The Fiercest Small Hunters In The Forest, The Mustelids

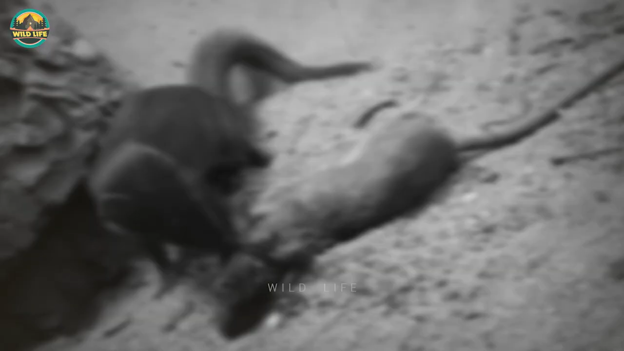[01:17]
You can see how much damage the weasel has caused to the rat's head after the weasel moves away from the rodent for a few seconds.